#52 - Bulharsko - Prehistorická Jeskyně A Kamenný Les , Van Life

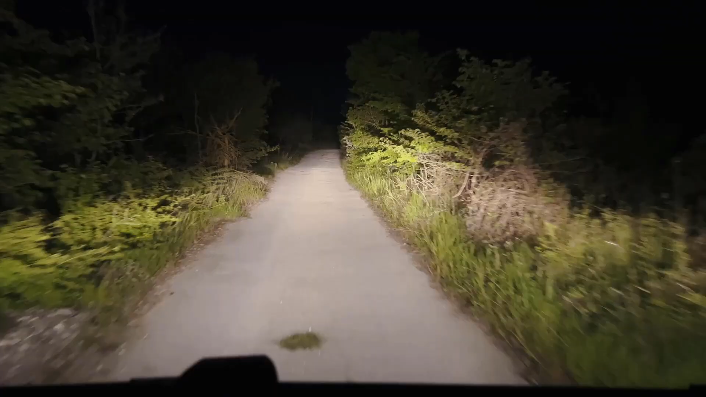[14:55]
Tak nějak takhle to vypadá, když se rozhodnete v Bulharsku najít nějaký bydlíkový místo.